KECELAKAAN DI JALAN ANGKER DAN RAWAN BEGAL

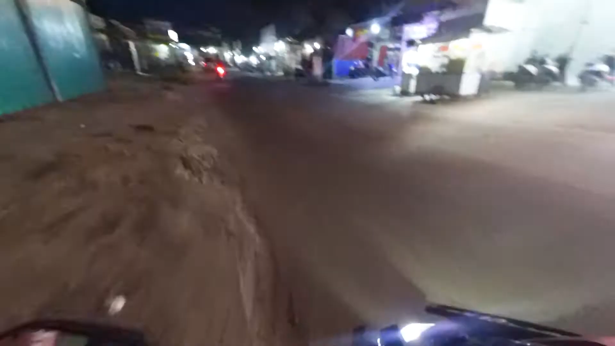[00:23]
Gua mau coba ke tempat tadi yang sebelum maghrib, cuman kayaknya agak-agak sedikit horor dah, karena emang tempatnya kayak ini juga kalau misalnya malam.
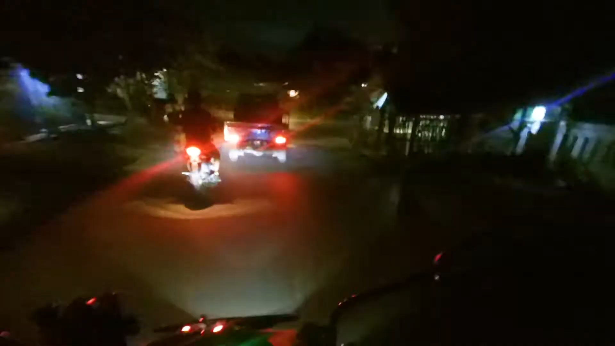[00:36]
Nah di sini mobil belok kanan juga.
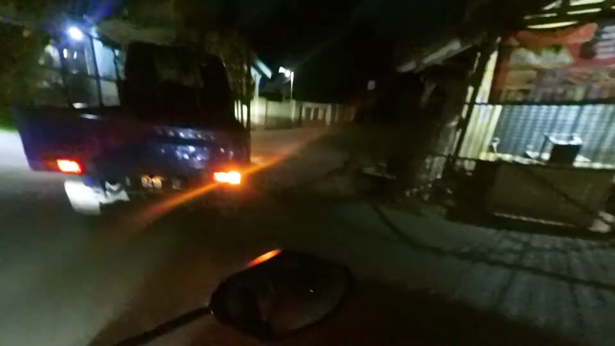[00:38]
Nah kalau misalnya jalan ke sana sih,
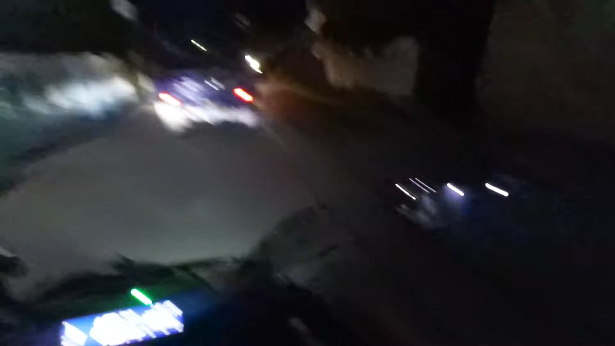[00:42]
kalau misalnya ke sebelah kiri itu ya ini apa namanya rame gitu. Tapi kalau misalkan ke sebelah kanan ini ya agak-agak sedikit horor, dan jalan ini tembusannya itu ke Tanara, kalian tahu nggak?
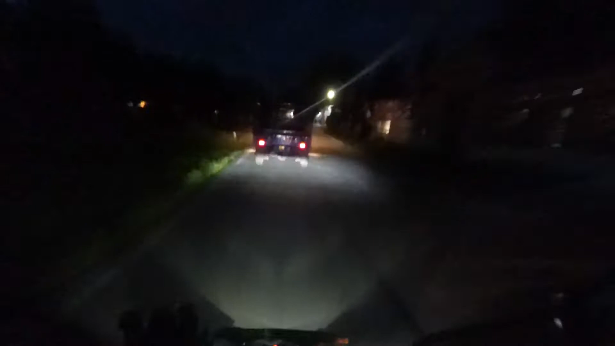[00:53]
Jadi kalau misalkan kalian mau ke arah Banten bisa lewat sini gitu. Jadi sebenarnya kalau misalkan lewat sini nih, buat kalian yang misalkan udah di atas jam 10 lah, gua nggak nyaranin lewat sini, apalagi kalau misalkan sendiri, karena masih ya bukan bukan dari warganya ya,
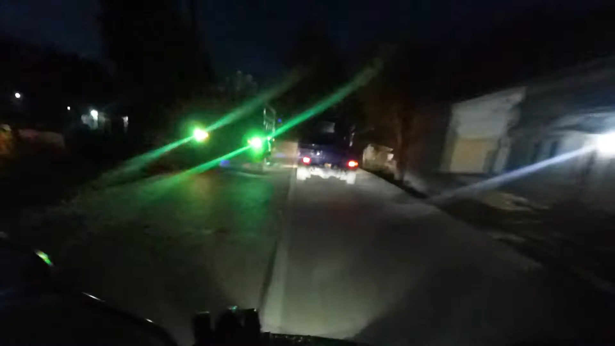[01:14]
tapi lebih tepatnya ke ini sih. Jadi misalkan masih banyak persawahan dan sebelah sininya pinggir sungai gitu, kali dan apa namanya kebun juga. Di sini nih nggak ada gitu ya, nggak ada rumah gitu.
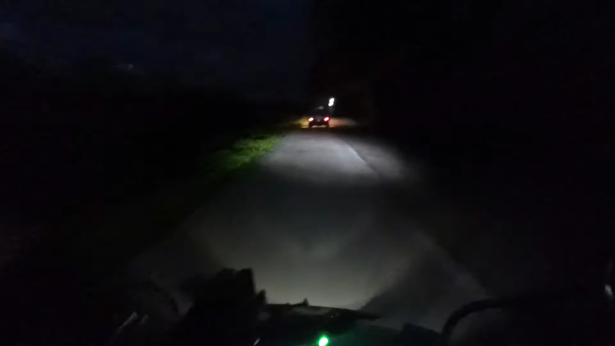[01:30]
Nah nanti di depan tuh ada lagi buat apa namanya, ada rumah-rumah warga. Jadi nggak semuanya ada warganya gitu loh. Gila di sini ngebut-ngebut semua, gue takut ah.
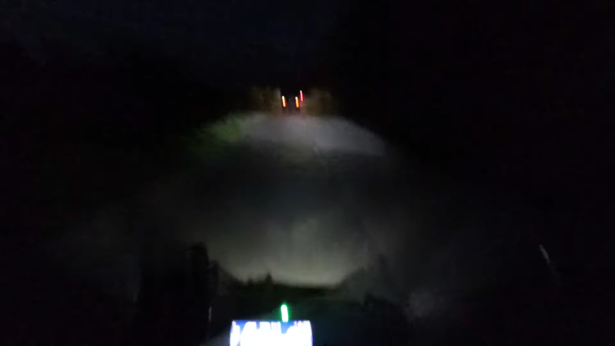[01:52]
Kan kalian bisa lihat kanan kirinya cuy, nggak ada rumah sama sekali, dan nggak ada penerangan jalan juga. Lihat ke belakang, sepi banget, nggak ada motor.
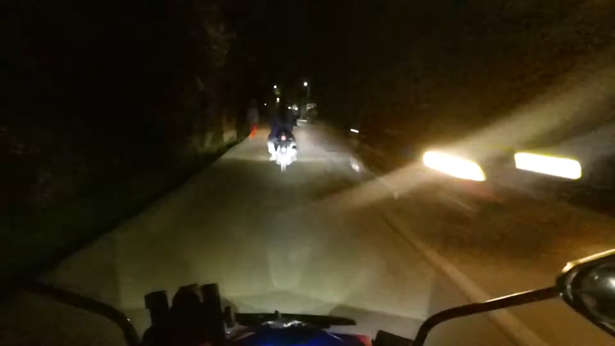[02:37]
Di sini masih banyak rumah. Jadi kalian bisa tahu juga gitu, gimana kondisi jalan raya di
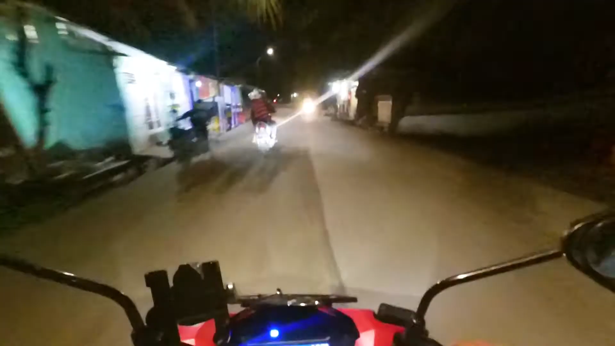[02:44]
sini, lebih tepatnya di jalan ke gunung, tembusan ke arah Tanara. Oh. Nah cuy, di sini jalannya sepi banget. Ini masih sore ya. Masih sore aja udah segini cuy jalannya.
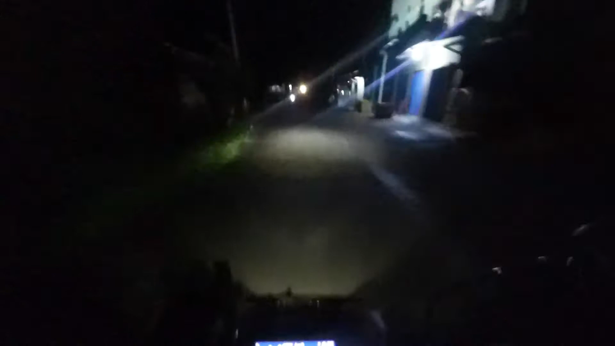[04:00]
Apa ini? Oh ya, gue lupa deh, ini kan belokan ya. Kata gue itu apaan yang dibawa jalan anjir? Kok kayak ada lampu gitu. Kadang rawan. Eh jatuh.
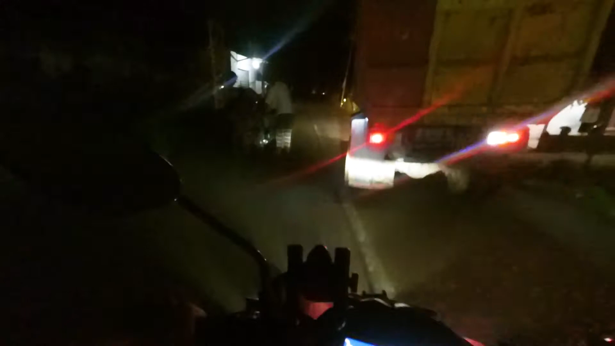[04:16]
Dia jatuh guys.
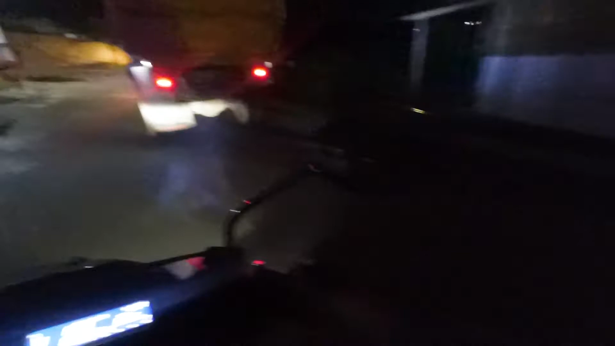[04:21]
Nah, lagi jalan sini nih cuy. Ini rawan banget di sini nih. Dulu dikenal dengan tempat begal anjir di sini nih. Nah, di sini nih. Dan sekarang mah ada warung tuh. Nih, daerah sini nih yang dikenal dengan tempat begal.
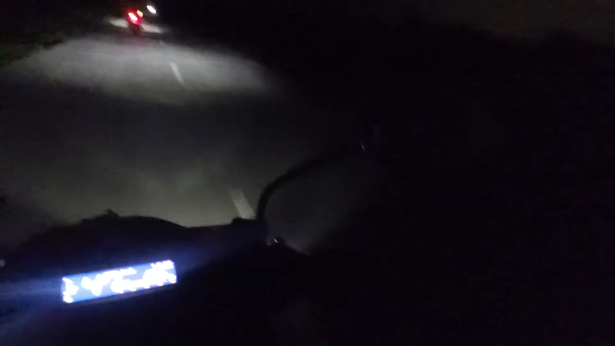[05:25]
Lihat di belakang nggak ada orang sama sekali, nggak ada pemotor. Gue dari tadi ngebut aja lu, untung ini ada orang.
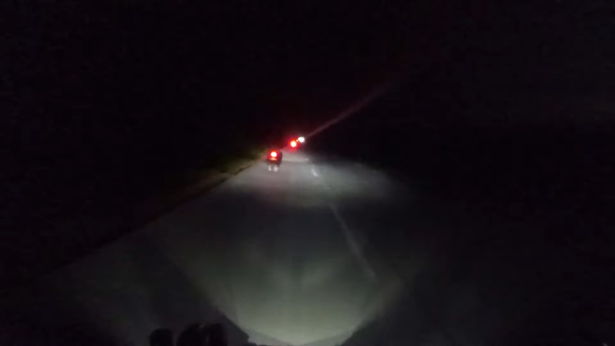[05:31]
Anjir gue parno sendiri cuy. Aduh gila.
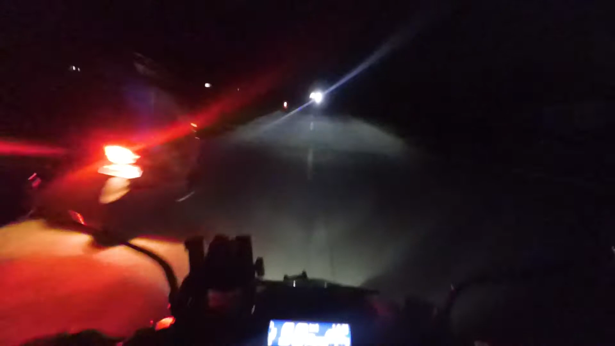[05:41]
Gila gue dari tadi ngebut lu, nggak ada ini ya penuhnya. Gak ada orang sama sekali anjir. Gue parno sendiri goblok.
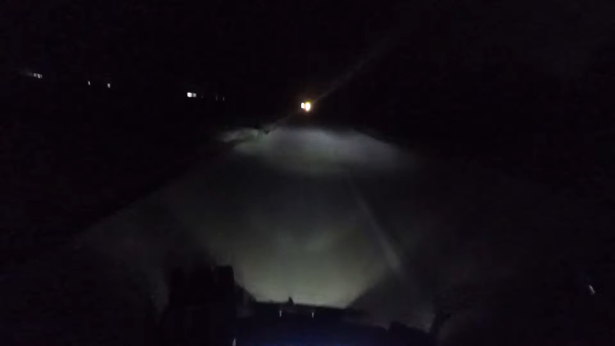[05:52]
Ntar gue balas chat dulu, gue ngantin dulu deh. Pertigaan, pertigaan. Dan yang ke arah kanan itu ke daerah Tanara.
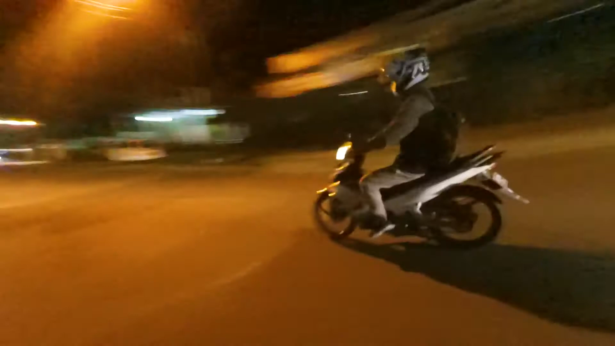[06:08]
Dan yang buat yang ke arah kiri itu mau ke arah Banten, ke Pontang dan sebagainya.
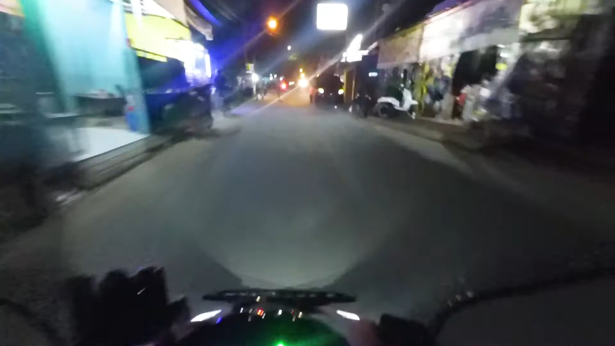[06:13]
Jadi gua nggak ke sana karena ya jauh lah cuy.
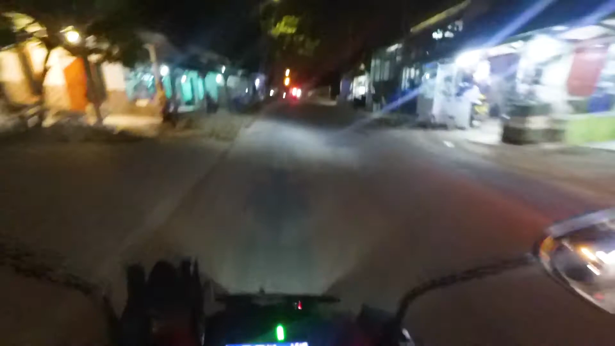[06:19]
Gua juga nggak prepare, gak bawa uang, nggak bawa, maksudnya ya gua nggak bawa jaket juga gitu. Dingin cuy. Jadi nanti aja, siapa tahu lain waktu gua bisa ke sana.
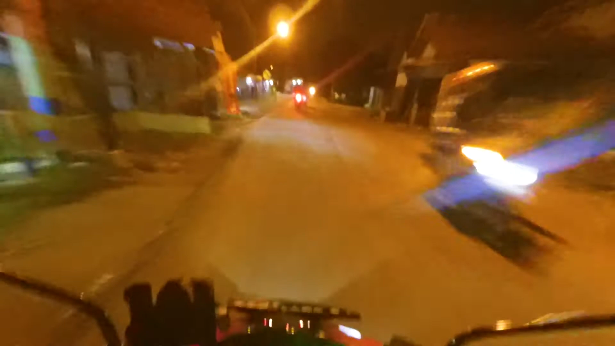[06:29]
Ini gua udah mau ke arah Tanara. Ini udah jalan ke arah Tanara. Nanti ada terminal. Tapi lumayan masih agak jauh sih dari sini.
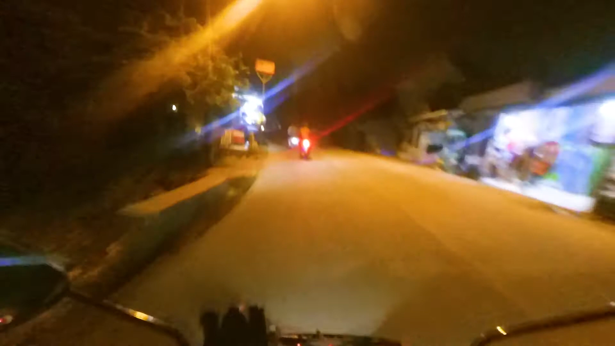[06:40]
Dari sini mah rame cuy. Udah banyak rumah juga. Udah ada kafe, ada tempat makan juga.
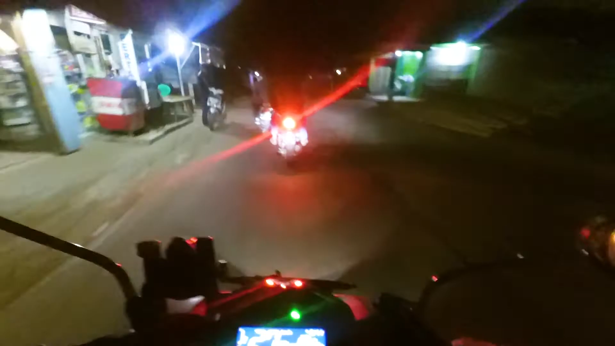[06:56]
Ini terminal Tanara. Jadi kalian kalau mau searching aja. Gua lagi dari mana ini? Dan ini terminal Tanara dan nggak keurus cuy. Nah lihat mah terminal.
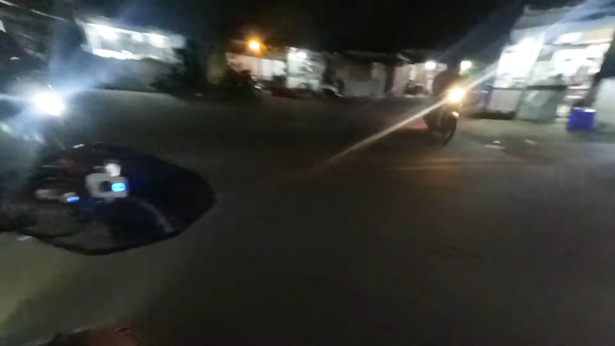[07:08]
Nah ini tembusannya ke arah Kresek. Gua lewat Gunung Kaler ya.